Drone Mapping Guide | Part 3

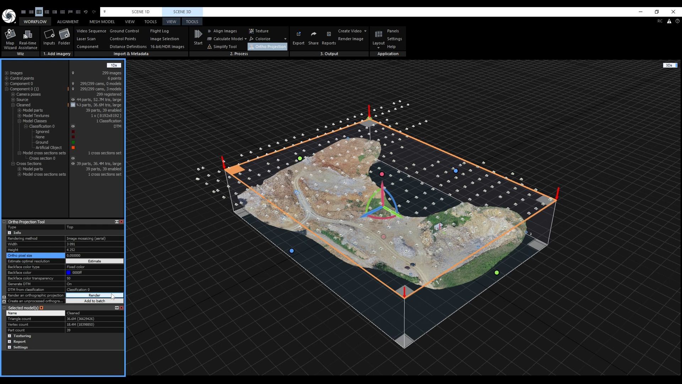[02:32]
Here we can choose the classification for the DTM. In our case, we only have the single classification number 0. The main reason why I'm mentioning all of this is that the image mosaicing works best on digital terrain models. Digital surface models will cause unwanted double projections. Now all that will be left to do is to click on render.
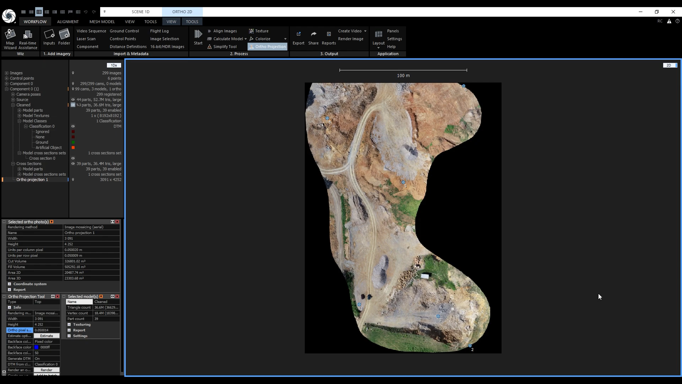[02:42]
The ortho-projection is rendered. Now we can zoom in with the mouse scroll wheel and pan with the left mouse button. Besides the color layer, we can switch between the digital surface model and the digital terrain model. We will go to the ortho-2D view context tab and here we can change the input layer. This is the digital surface model and this is the digital terrain model without artificial objects.
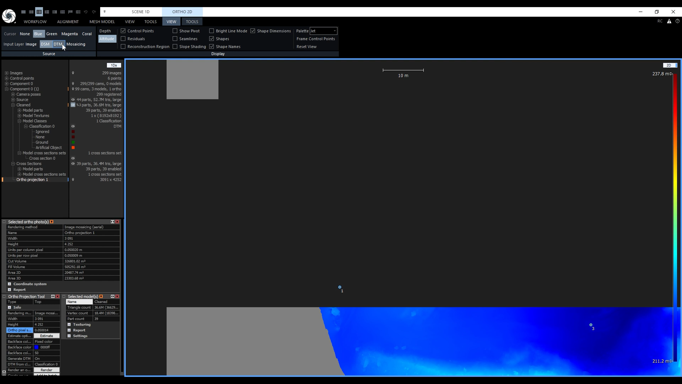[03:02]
We can also toggle slope shading on and off. If the ortho-projection type was set to mosaicing, we also get another input layer called mosaicing. It displays the entire mosaicing scheme in the 2D view.
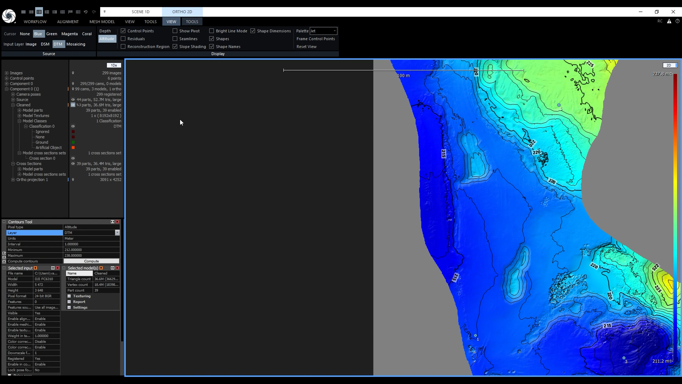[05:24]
I'll disable the visibility of the contours in the 1DS. Like in the case of contours, measurements work on a selected ortho-projection. As before the tools can be found in the ortho 2D tools.
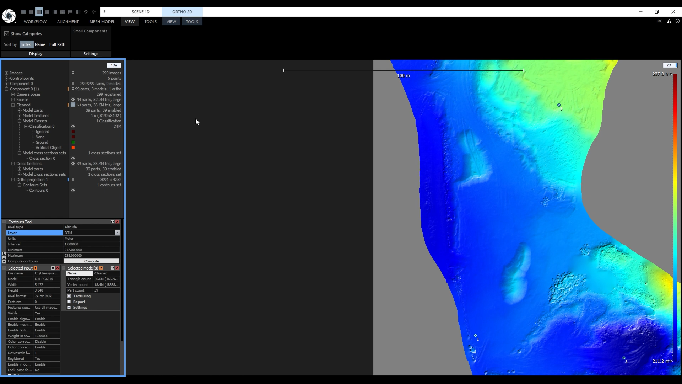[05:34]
To activate them, we will click on measure. I want to calculate the area and volume of this pile over here. We can use one of the tools to draw a shape around the pile.
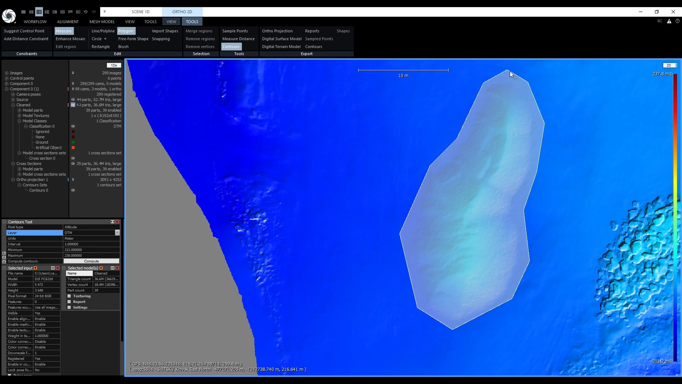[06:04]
To close the shape, I can double click or when I move the mouse cursor to the first vertex, it will snap to it and now just a single left mouse click will suffice. After closing the shape, a new panel appeared in the 1DS and a new 2D view appeared displaying the height profile along the shape's boundary. In the panel, we can see the name of the region and its color.
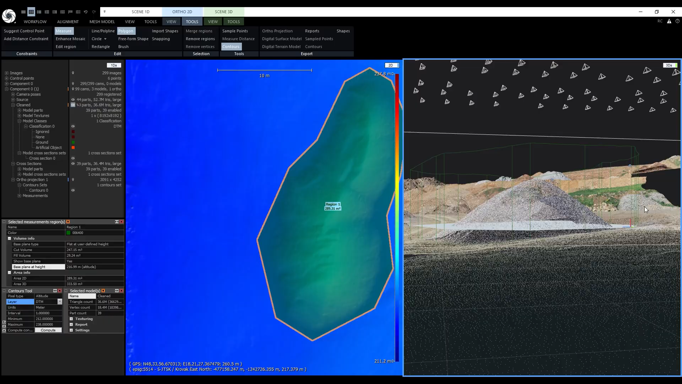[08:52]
This can be very useful for various height measurements. Now it's time to take a look at how we can edit the ortho mosaic.
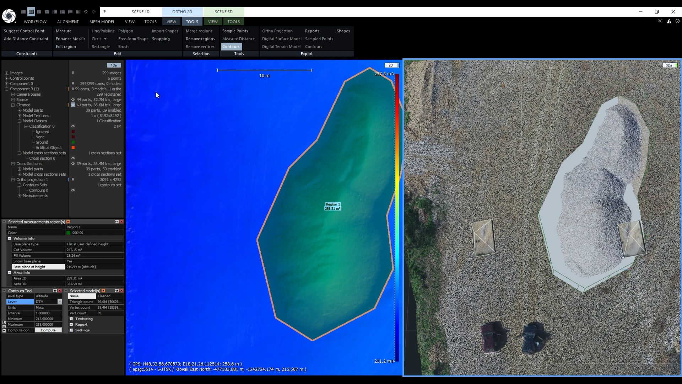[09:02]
I will change my layout back to 1 plus 1 by pressing alt 3. And let's change the input layer from DTM to image. We'll try to edit this shack over here. To activate the tool, we go to the ortho 2D tools and click on enhance mosaic. It works similarly to the volume and surface measurements. First, we'll draw a polygon around the shack like this.